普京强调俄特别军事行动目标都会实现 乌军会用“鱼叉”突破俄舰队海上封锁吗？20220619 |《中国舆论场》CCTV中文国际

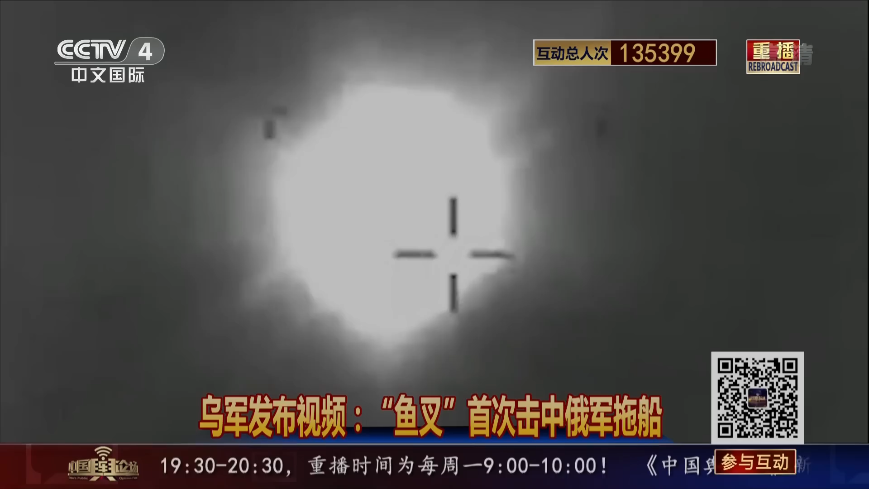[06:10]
俄罗斯海军托船瓦西里贝克号俄媒随后报道称瓦西里贝克号被击中后
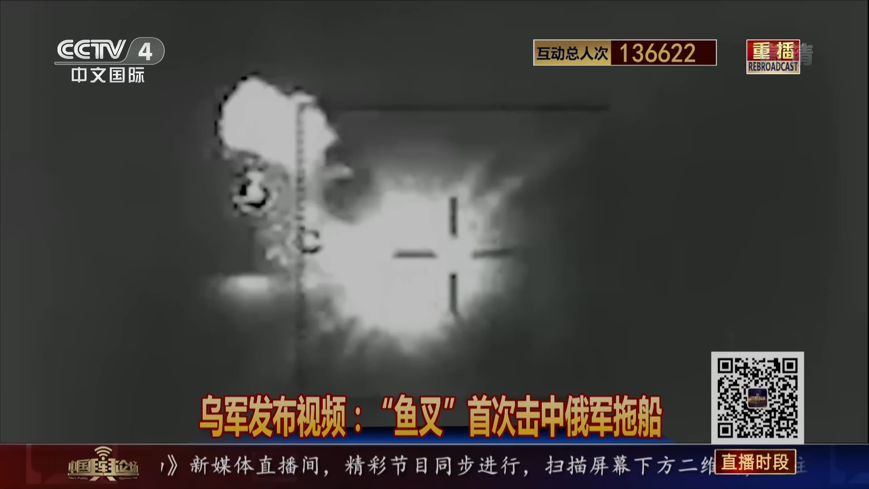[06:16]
不久即沉没路透社称这是乌军首次成功使用西方军援的鱼叉执行反舰攻击